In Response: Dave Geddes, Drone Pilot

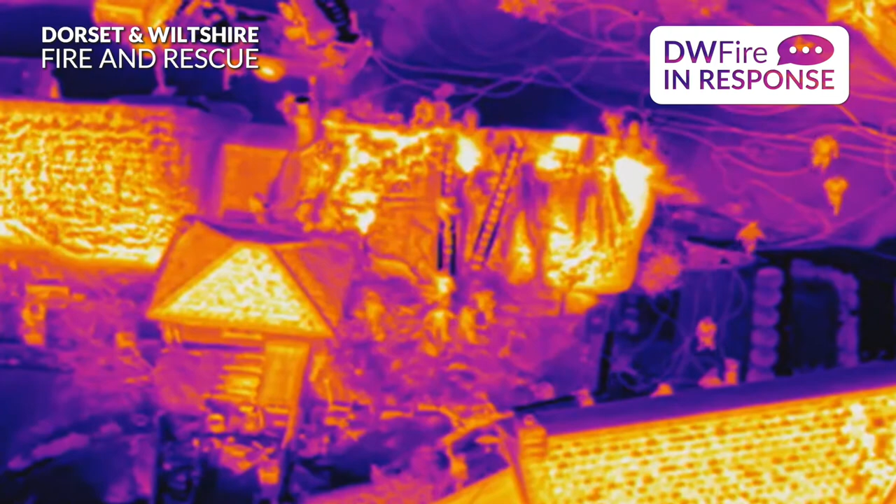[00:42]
with regards to things like where fires are, where they're developing, how they're spreading
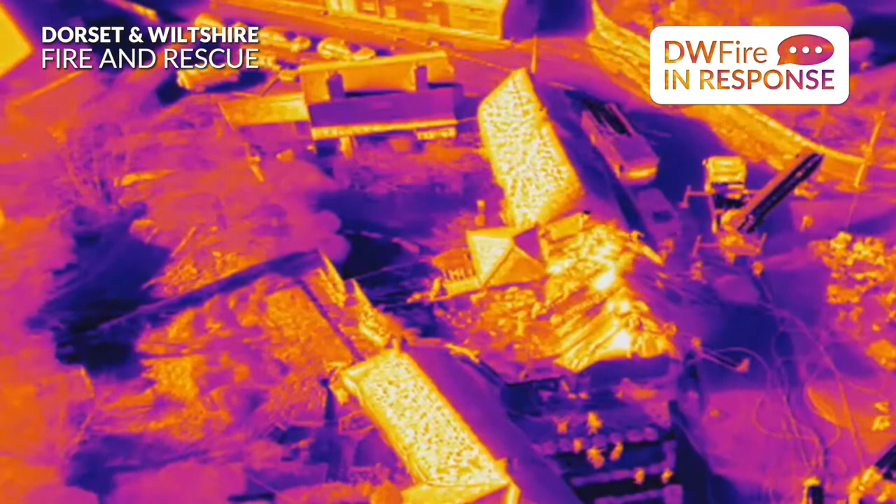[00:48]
and then just give that information which supports the decision making and ultimately the resolution of the incident.
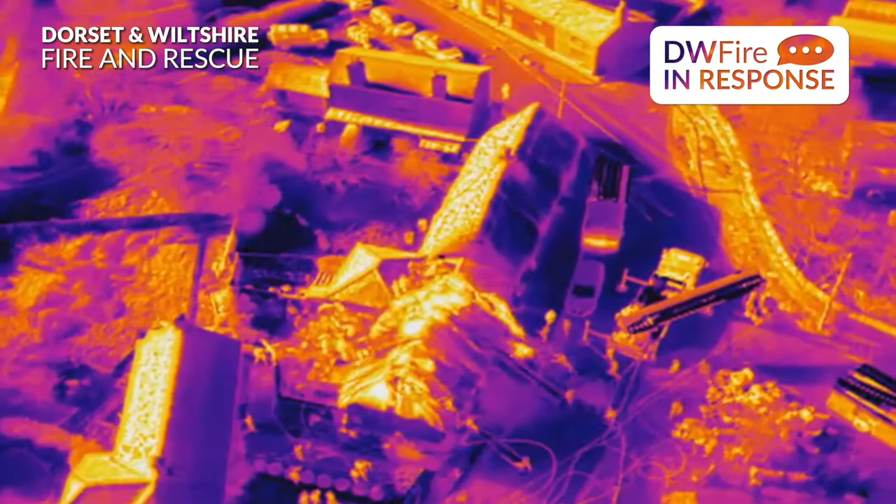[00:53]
The typical call out for a drone pilot isn't as exciting as it sounds normally I'll get a request that comes in to me then I have to do an inordinate amount of paperwork